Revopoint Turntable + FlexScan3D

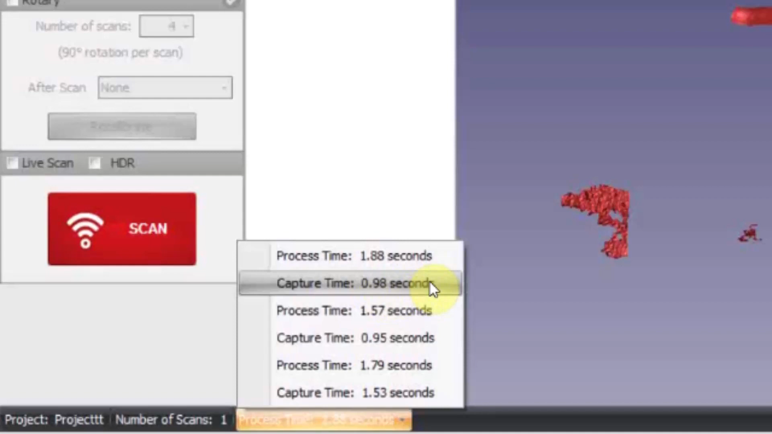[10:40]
This is less than one seconds. And this is because I am using my hardwatch regain and synchronization circuits. So let me do it. My scan is a little noisy. Not a lot. And this noises will be covered in the finalization process.